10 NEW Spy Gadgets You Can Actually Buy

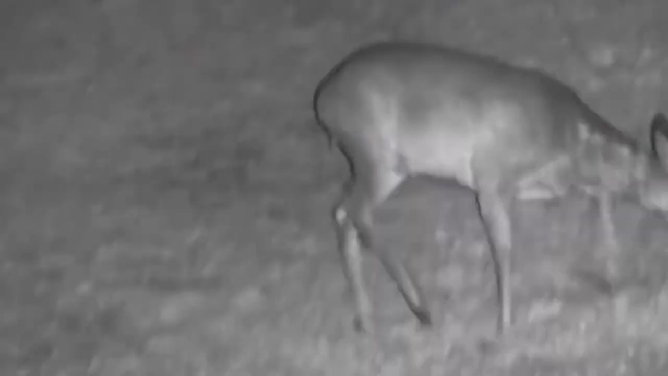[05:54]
The G-Thunder Night Vision Binoculars were created for hunting, but they can also be used for other purposes.
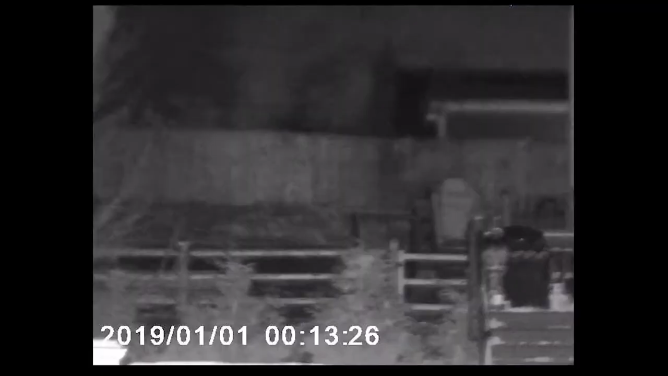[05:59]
These low-light sights have a 984-foot infrared night vision range,